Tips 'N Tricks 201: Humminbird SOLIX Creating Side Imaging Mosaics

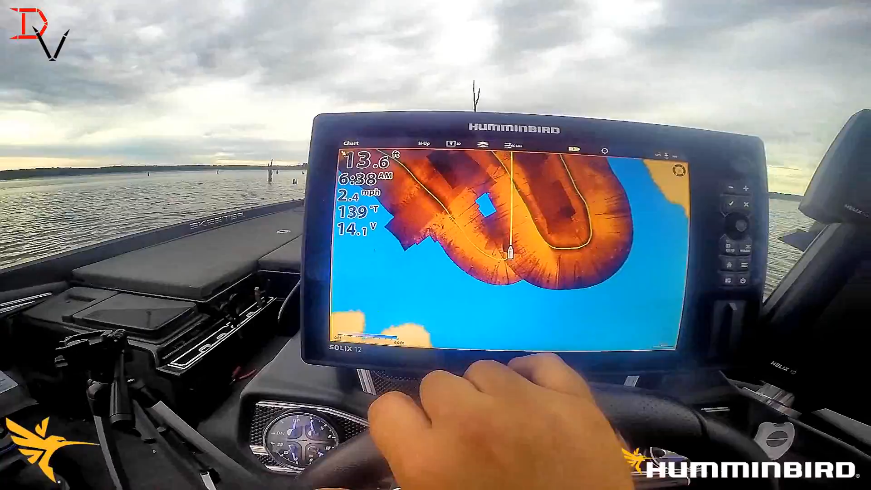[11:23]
On screen: depth 13.6 ft, speed 2.4 mph
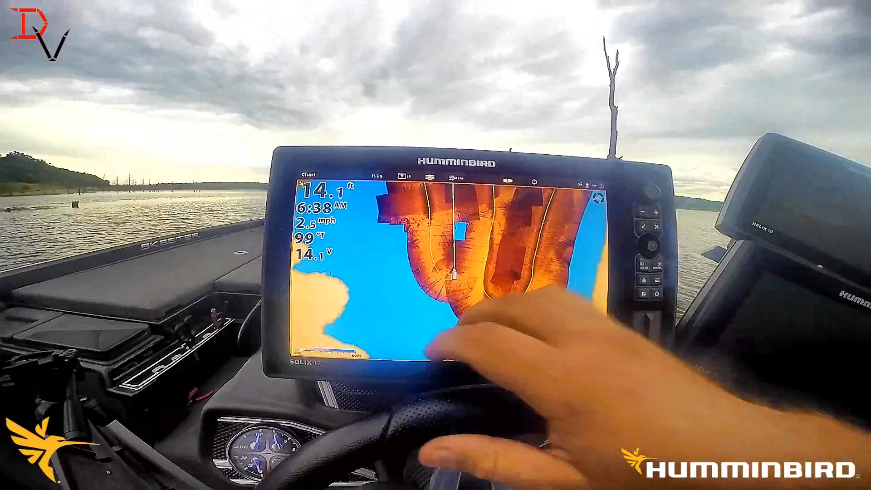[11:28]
On screen: depth 14.1 ft, water 99°F, speed 2.5 mph
that actually that auto range feature is going to help reduce the amount of time
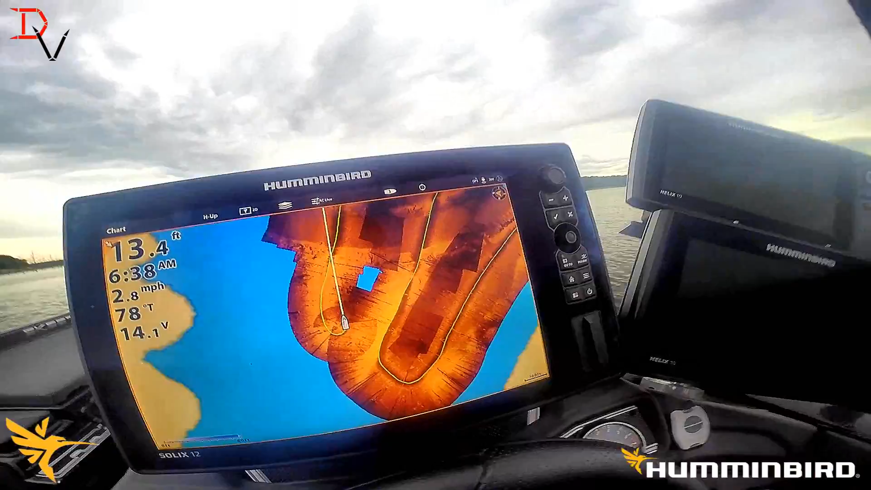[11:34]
On screen: depth 13.4 ft, speed 2.8 mph
that you're spending on the water
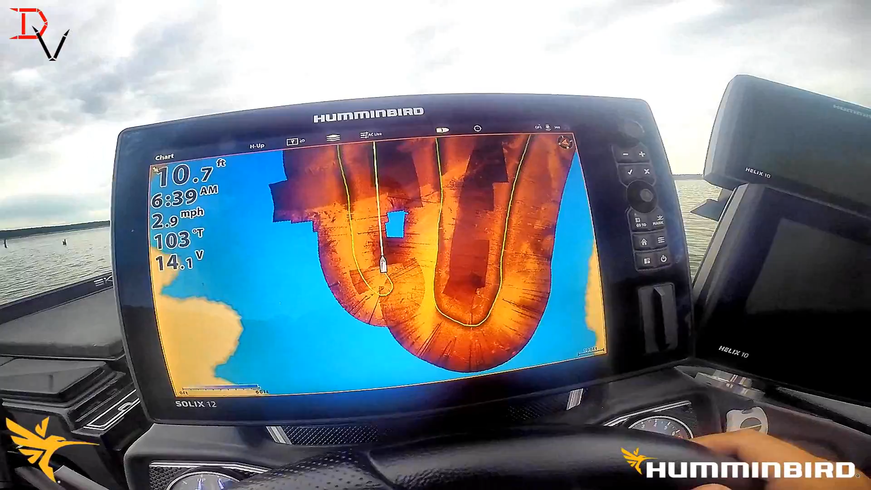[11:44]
On screen: depth 10.7 ft, speed 2.9 mph
the other thing another tip that you could do is is range in the same direction or how
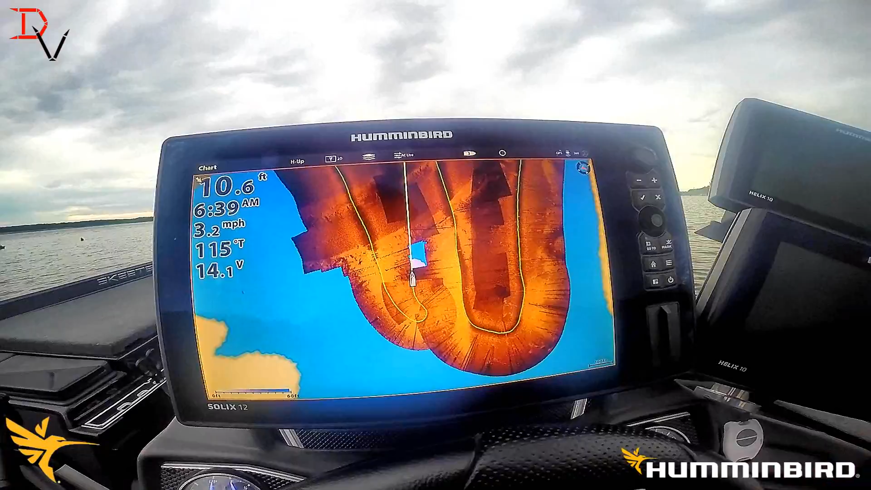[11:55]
On screen: depth 10.6 ft, speed 3.2 mph
the imaging is going to show you the the data better like shooting uphill versus eating downhill you can see this is a point here off this
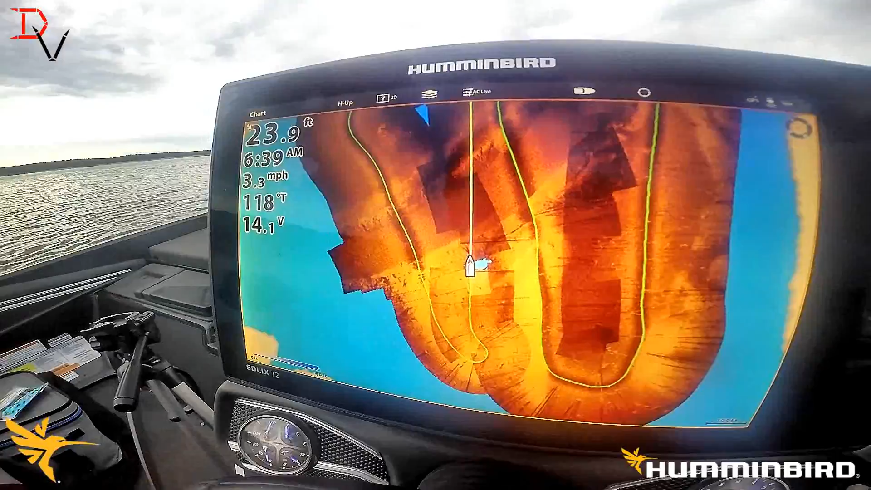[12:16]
On screen: depth 23.9 ft, speed 3.3 mph
and we found us a little tree there that's going to bobble us a little bit but we filled in that spot got a nice
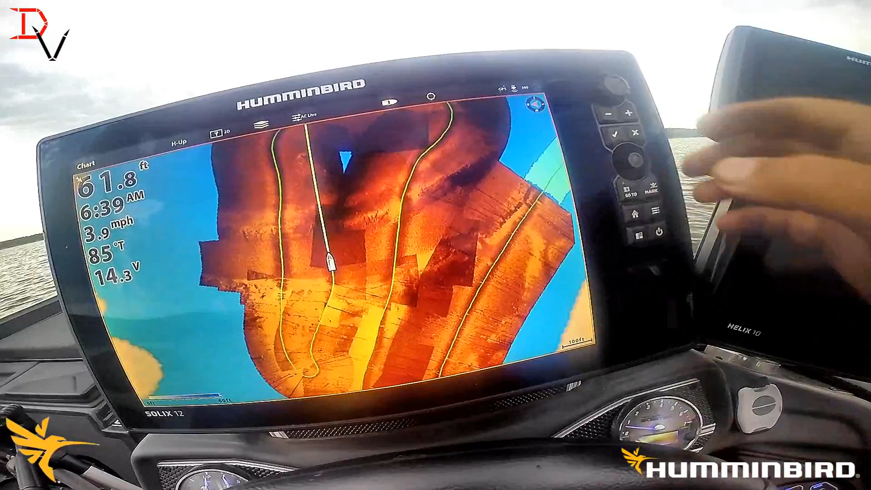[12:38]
On screen: depth 61.8 ft, speed 3.9 mph
and you can you can come over here menu auto chart live again come down here whoop
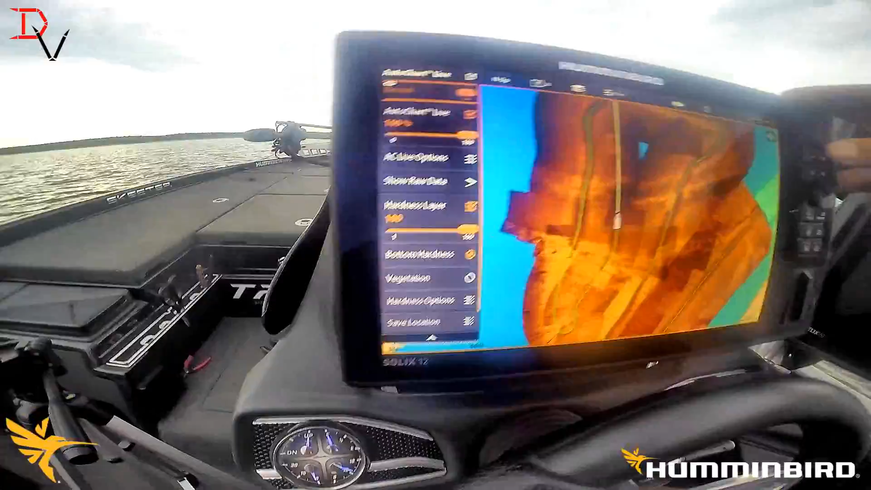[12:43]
happy with the buttons this morning mosaic life and if you want to adjust sensitivity
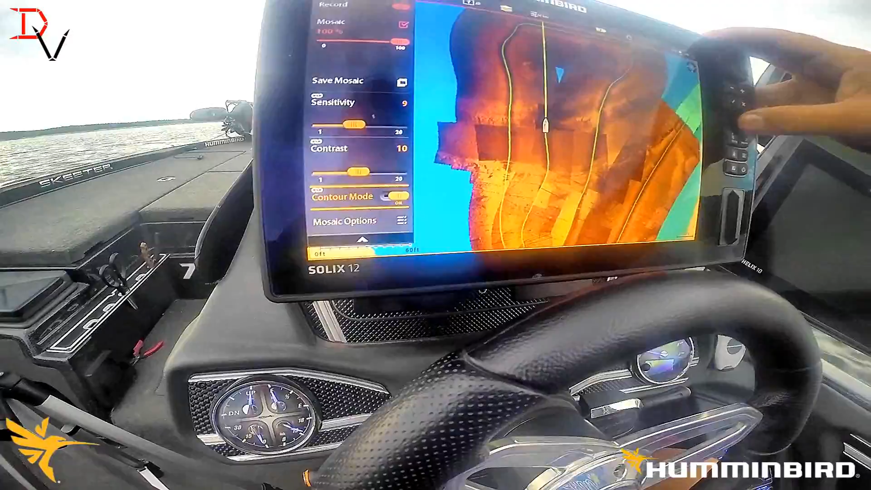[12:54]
it will adjust everything you can adjust sensitivity and you can change contrast
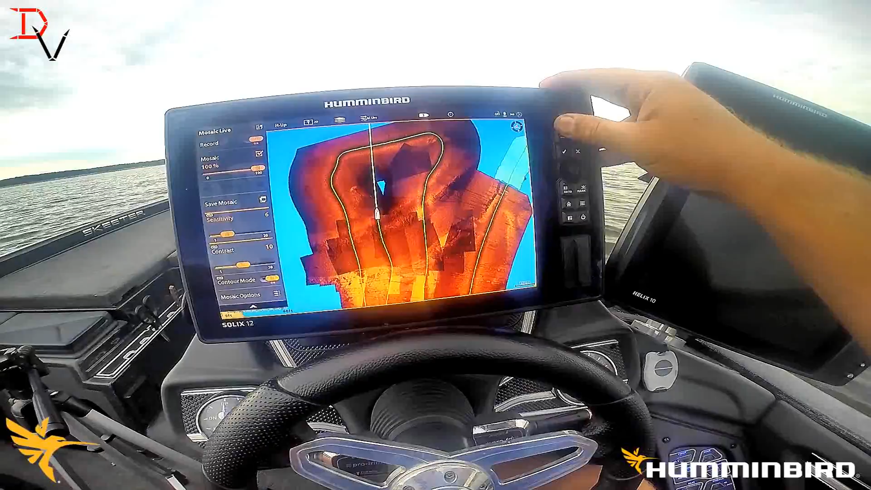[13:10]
there's our sensitivity adjustment here's our contrast adjustment
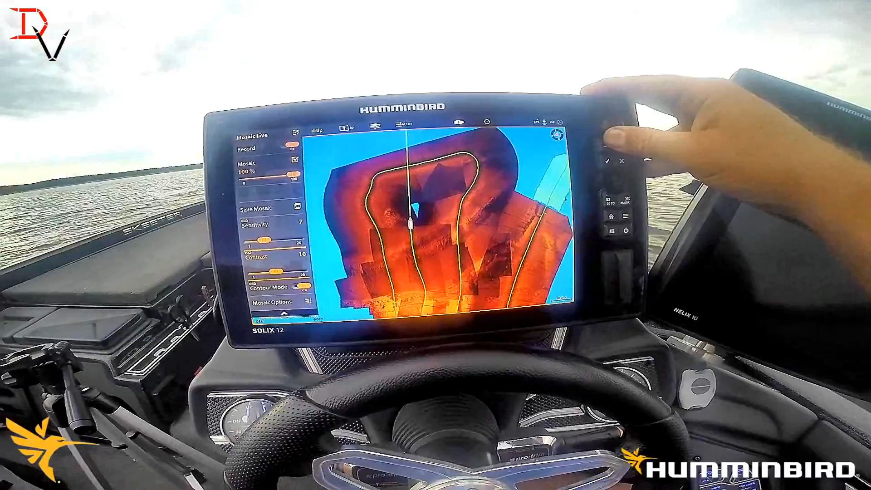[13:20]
and you can see our river channel nice and beautiful through there
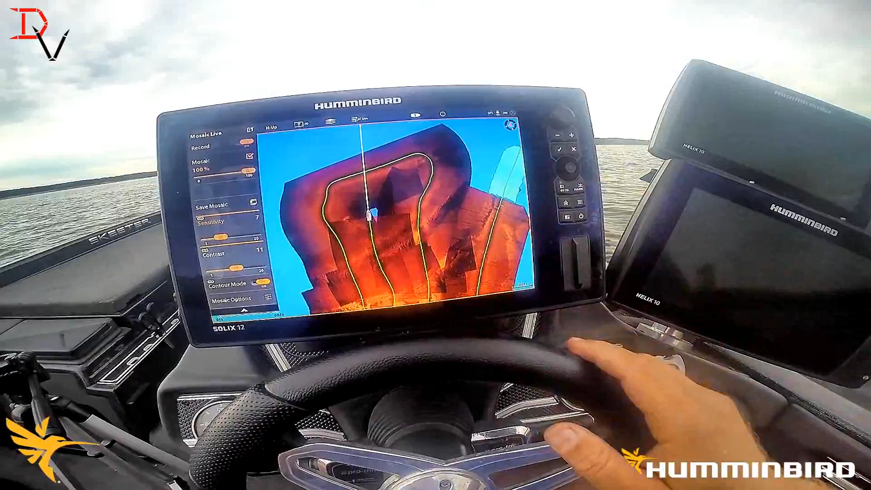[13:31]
and we've got every inch of it covered
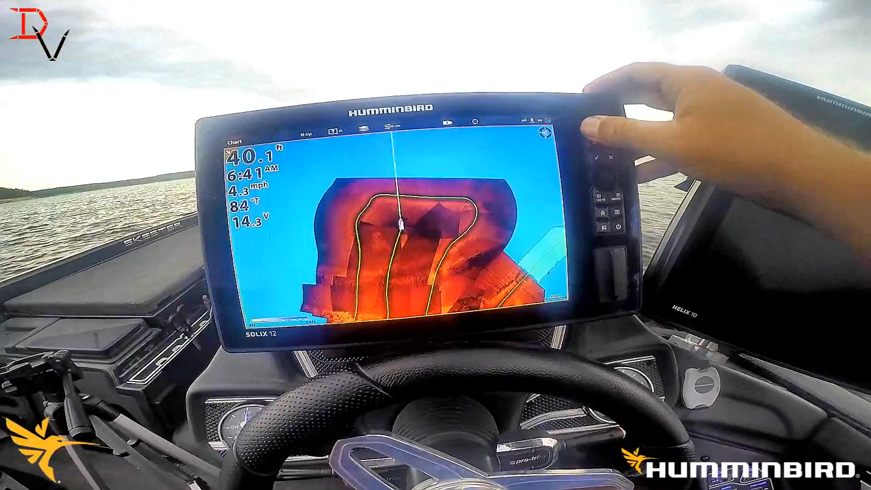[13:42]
On screen: depth 40.1 ft, water 84°F
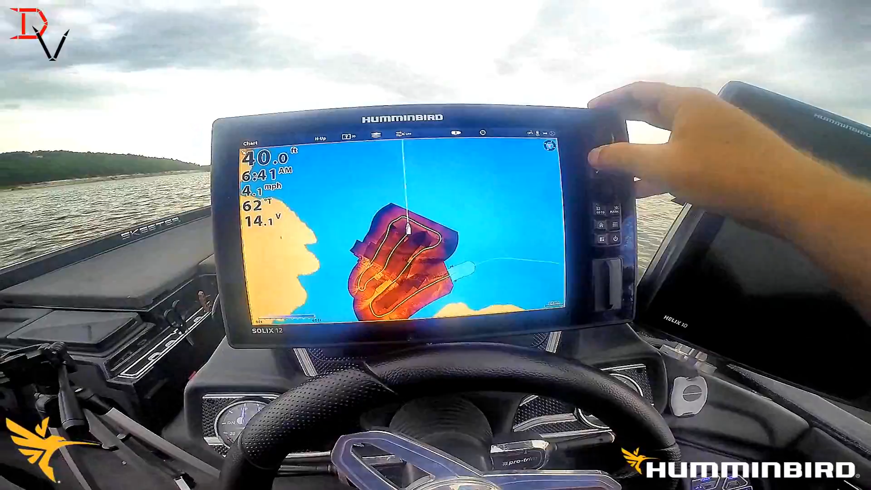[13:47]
On screen: depth 40.0 ft
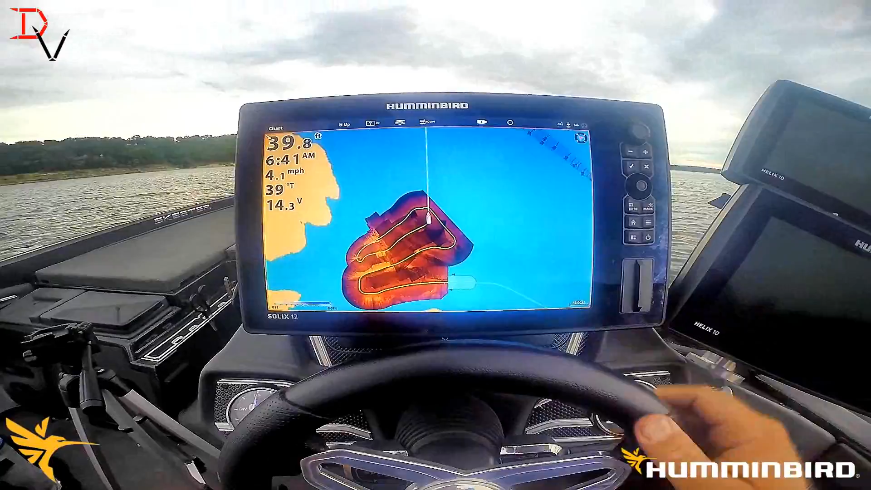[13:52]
On screen: speed 4.1 mph
the other thing you could do is set north up or i'm using heads up with my
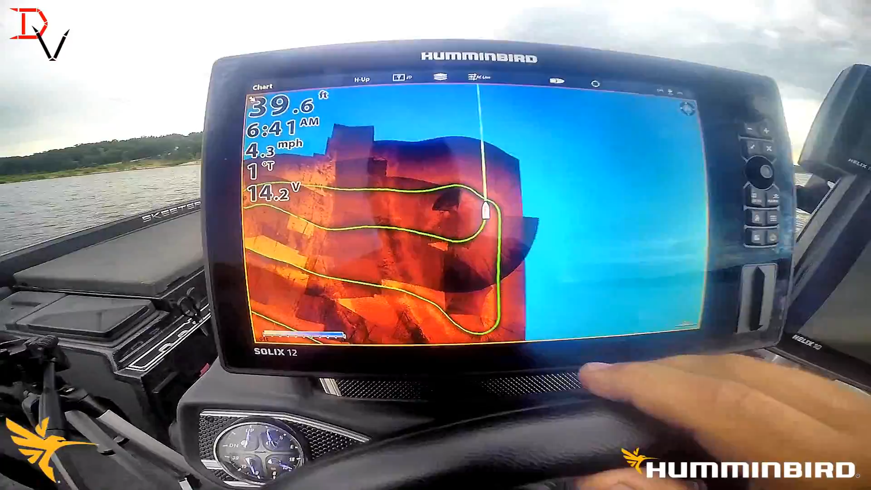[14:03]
On screen: depth 39.6 ft, speed 4.3 mph
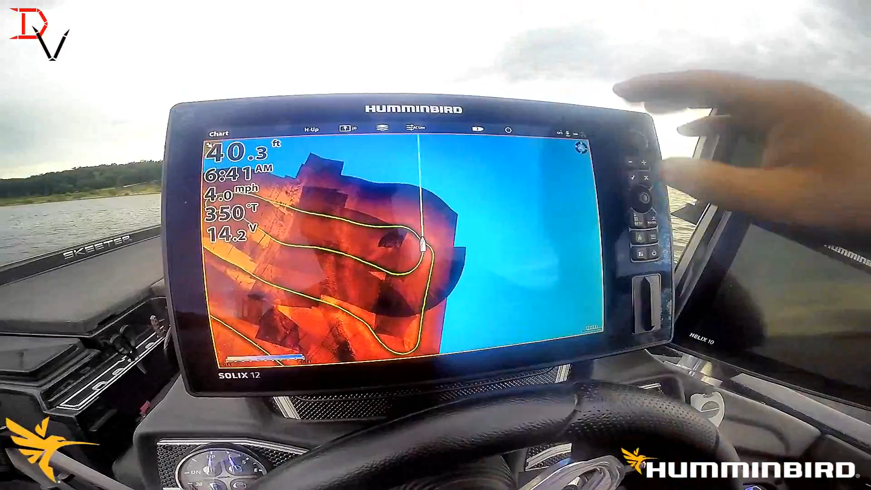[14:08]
On screen: depth 40.3 ft, speed 4.0 mph
uh and we've got a little bit dark so what i'm going to do is i'm going to hit that menu one more time
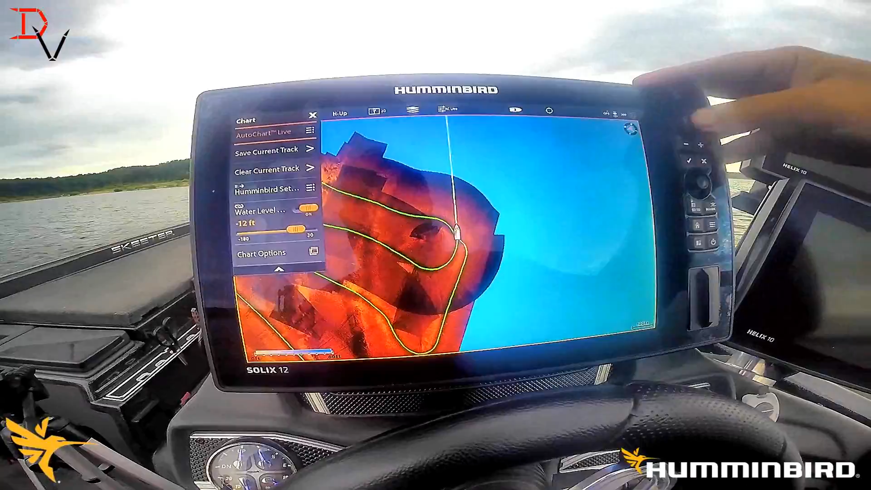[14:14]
hit auto chart live if you use the joystick you can come down here to the bottom
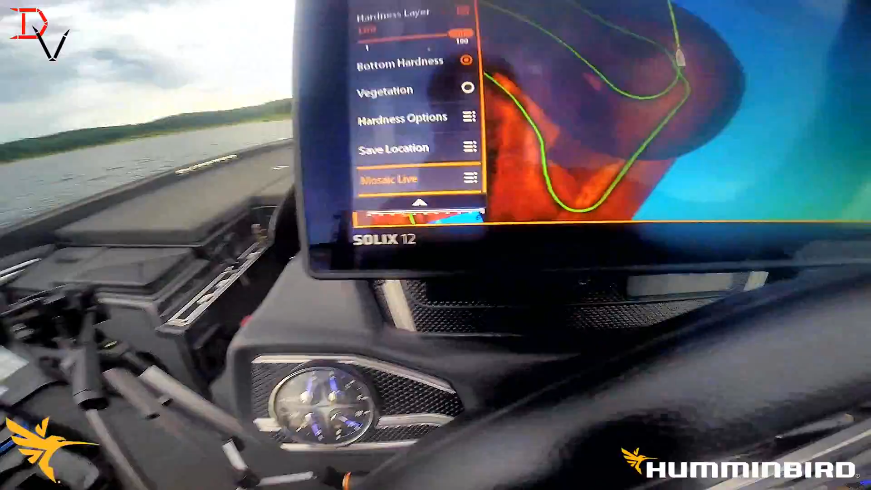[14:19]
select it and i'm going to come to sensitivity